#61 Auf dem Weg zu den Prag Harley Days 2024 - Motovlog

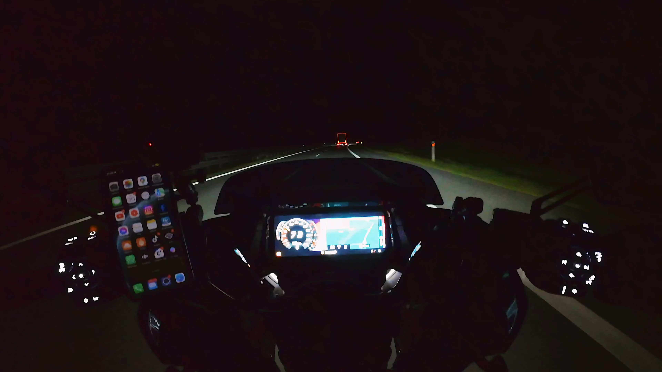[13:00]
Ja, ich bin gerade eben über die Grenze gefahren. Tschechei. Und bin ja auf dem Weg nach Prag. Ja. Wir haben schon wieder anzünd. So, jetzt sitzt und passt und wackelt alles hier. Ja, ich bin ja auf dem Weg nach Prag immer noch. Ähm, dann weiß ich ja wieder, wie spät das ist. 21.10 Uhr. Das muss auch richtig warm sein.
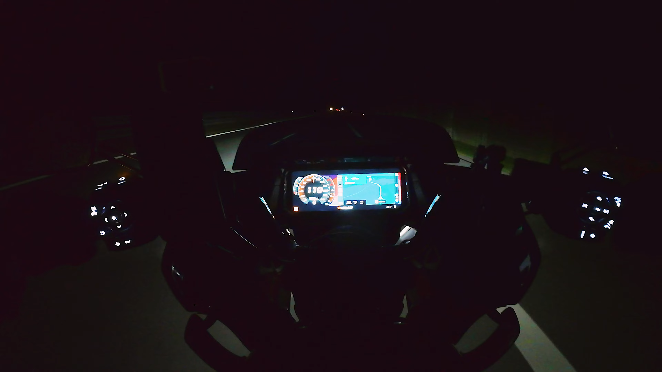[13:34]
Ich habe jetzt ja Carplay laufen und dann sind die Mitschützer weg. Ja, ist auch zu laut. Aber ich guck mal kurz, äh, ich darf mal kurz sagen, wie das hier gerade läuft. Ich hab vor Nacht noch einmal getankt. Und jetzt bin ich hier weiter im Van. Ich denke mal, so ein Viertel nach zehn oder halb elf werde ich irgendwann nach dem Hotel dann brauchen. Ja. Weiter, weiter, weiter, weiter, weiter.
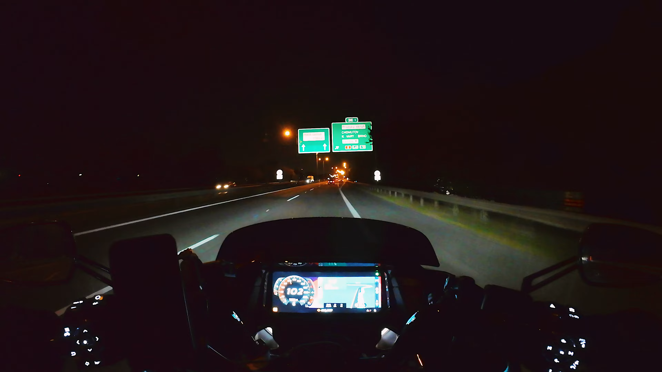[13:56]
Jetzt bin ich in Prag. Zack und in Prag. Ja, das ging ja irgendwie doch fix. Das ist heute auch alles express hier. Also wie ich das jetzt gemacht habe, weiß ich auch nicht. Also Prag ist schon eine schöne Stadt, ne? Vielleicht fahre ich auch noch mal in die City rein jetzt. Aber zum Event fahre ich heute nicht mehr. Das ist zu spät für mich. Irgendwie... Was soll ich da jetzt machen? 22.16 Uhr haben wir jetzt.
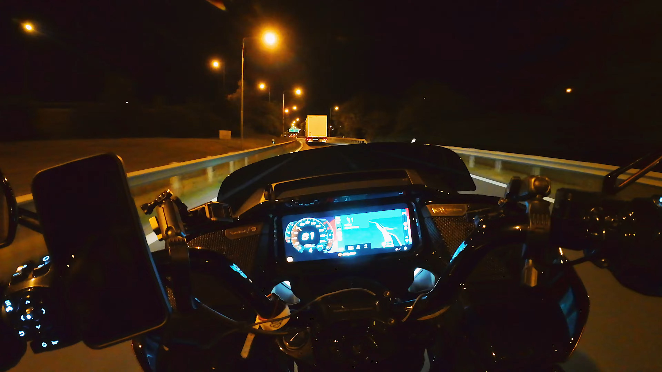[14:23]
Also 85.08 Uhr. Ich brauche auch, äh, jetzt muss ich noch einchecken und alles. Die denken, naja, ich komme gar nicht. Aber eventuell fahre ich noch mal zur Stadt. Dann werde ich jetzt mal gleich entscheiden. Ich muss mal sehen, wo ich hier eigentlich reinkomme. Ja, in die City. Da ist die City vor mir. Prag. Ja, man sieht natürlich nicht viel. Nur die ganzen Lappen überall. Alter, hat der mit seiner CVO da hinten auf dem Trailer drauf.
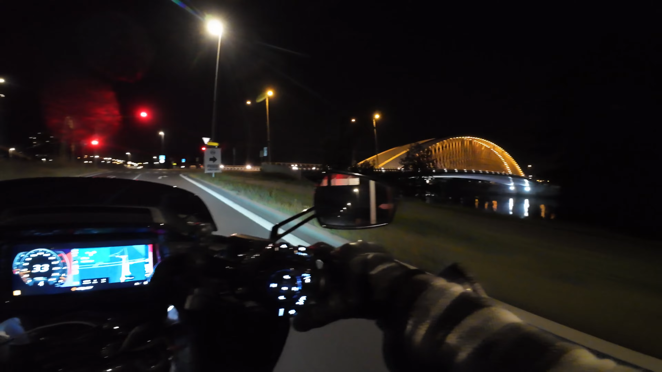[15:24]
Park Harley Days. Ja. Ach so, warte mal.
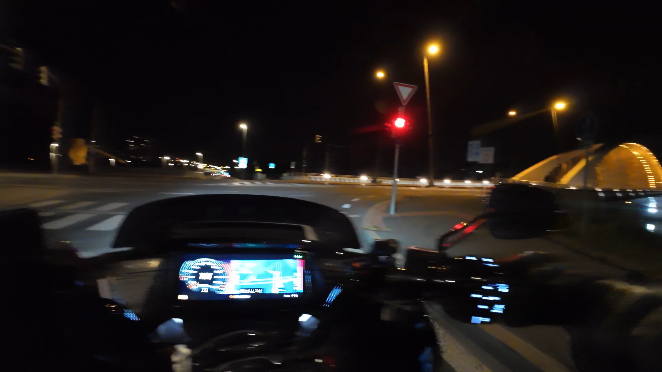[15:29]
Keine Brücke. Aber ich glaube, da war die Altstadt. Ah, ich habe Grün. Ich fahre erstmal.
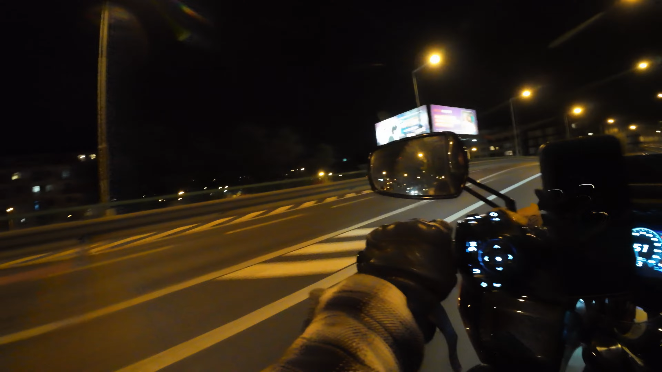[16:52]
Warte mal. Ne, das... Na, wir werden sehen. Ah. Hier ist mein Hotel. Da sind die Park Harley, der ist aber in die andere Richtung.
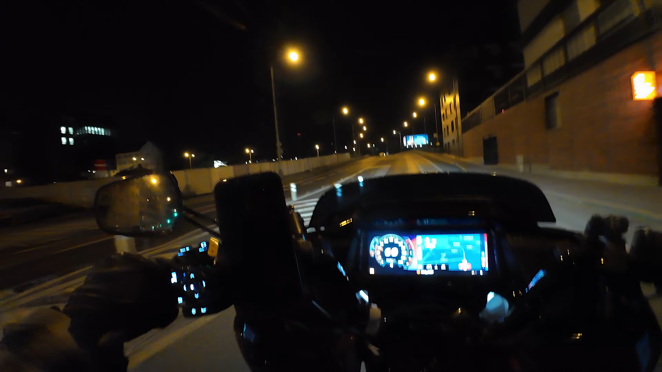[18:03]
Da will ich jetzt eigentlich hin. Ja, jetzt war ich hier über die Brücken rüber. So wie ich jetzt eben auch gefahren bin. Also, wir gucken, Zentrum. Ich glaube, links. Genau. Jetzt habe ich die Orientierung wo wieder. Und da hinten rechts? Ich glaube, da geht das zu den Harley Days. Ja, genau.
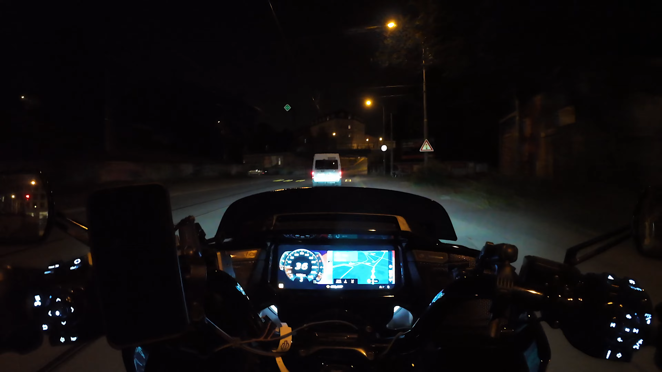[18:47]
Das geht hier durch und dann rechts. Genau.
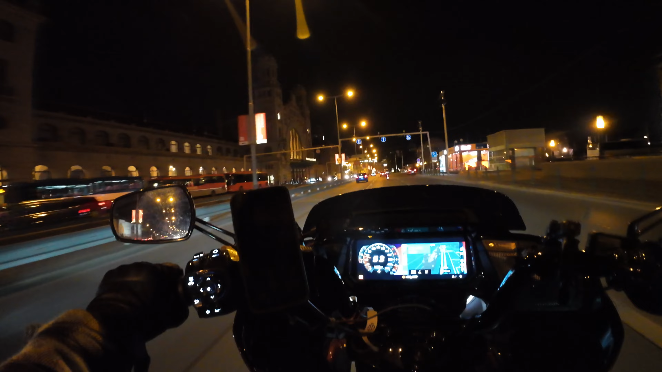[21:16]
Hier ist der Bahnhof. Und ich würde gerne zu dem tschechischen Kunstmuseum, glaube ich. Hier geht es schon los. Von Wander.
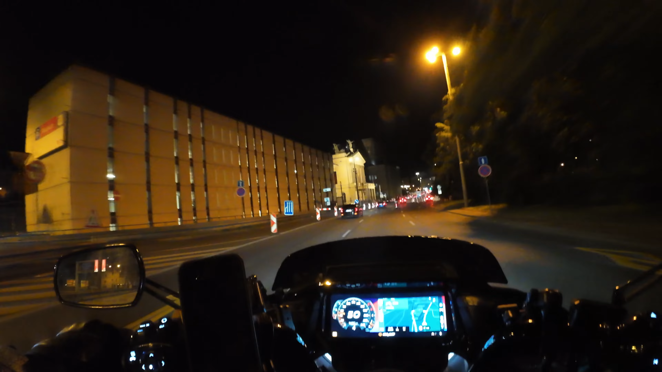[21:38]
Das sind auch schon coole Motive hier.
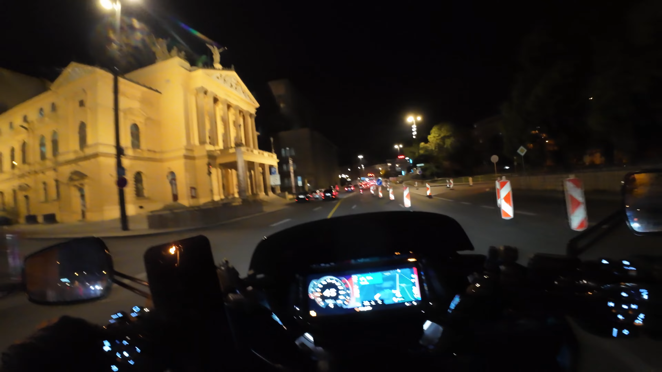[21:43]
Da stehe ich nur. Da ist ja nur nichts ordentliches zu machen hier. In den ganzen Verkehrsstiländer.
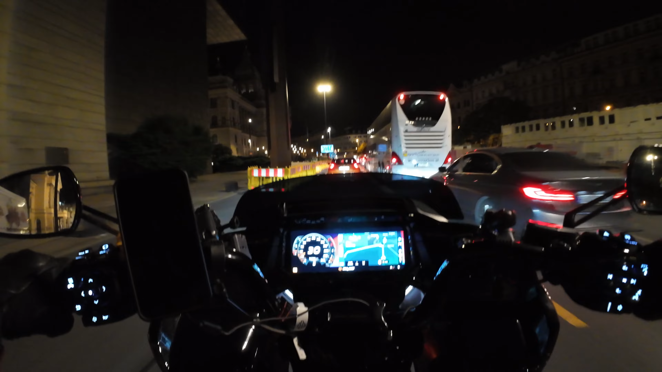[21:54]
Heute muss ja irgendwas mit Transport zu tun haben. Oh, das Ding ist nicht beleuchtet. Scheiße.
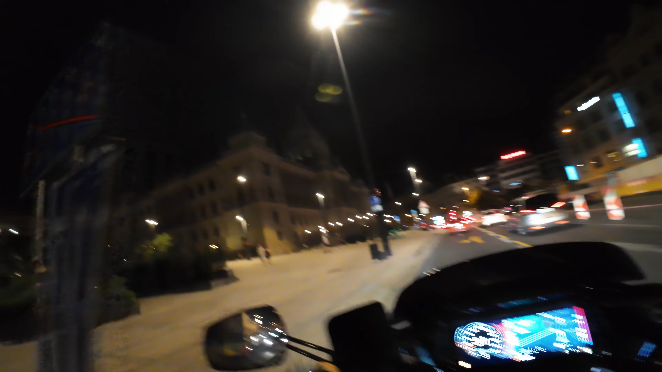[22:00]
Was? Da wollte ich hier. Hier, das ist das Museum. Es ist aber nicht beleuchtet. Warum ist das denn nicht beleuchtet heute?
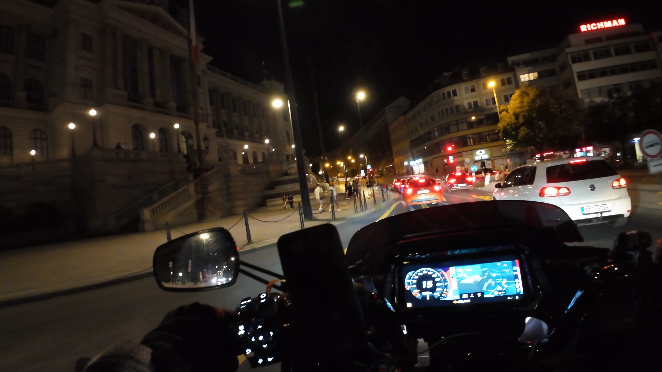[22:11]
Hier habe ich schon ein geiles Bild gemacht, aber ohne Licht.
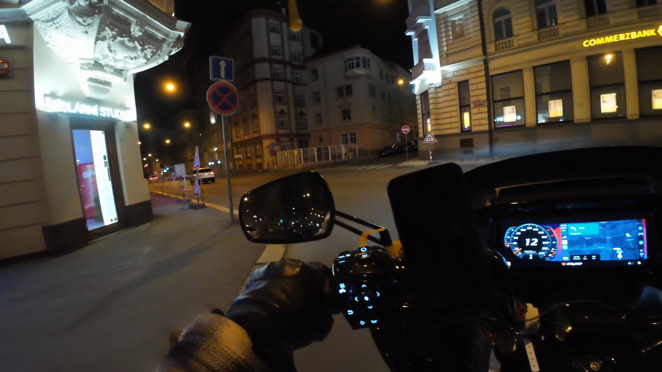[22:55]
Schade, da ist das Ding nicht beleuchtet, du. Das sieht total cool aus, das Teil. Da habe ich mal eine Streetline ST 117 fotografiert. Total geiles Bild. Das hätte ich jetzt gerne mit der auch gemacht hier. Naja. Ich finde noch was anderes hier. Dann geht es jetzt zum Hotel.
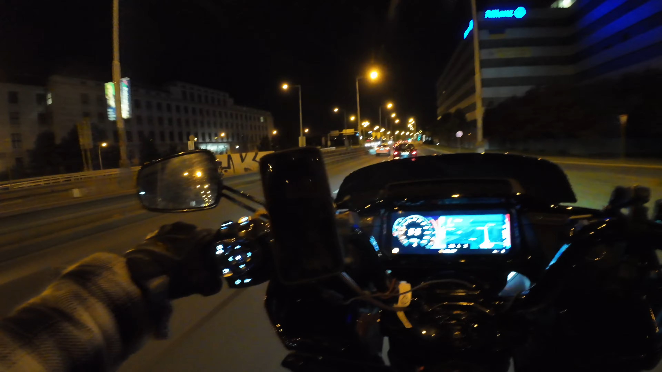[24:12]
Ich glaube, der kennt sich hier besser aus als ich. Das Ding ist auch nicht beleuchtet da drüben. Nur so ein bisschen nach Eingang. Boah, was ist das denn jetzt? Was hat der denn da? Das stinkt ja. Da kommen ja ganze Stücke raus. Das habe ich ja auch noch nicht gehabt. Der stinkt sehr breit. Oh. Alter, der kriegt gar keine Luft mehr hier.